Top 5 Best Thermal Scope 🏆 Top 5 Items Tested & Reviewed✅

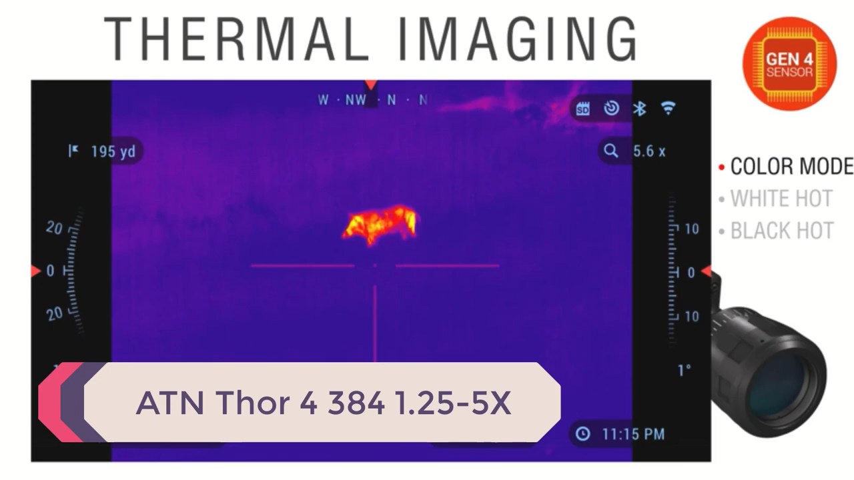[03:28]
This Thor 4 384 1.25-5X is at the lower end of the price and magnification range for the Thor 4 series.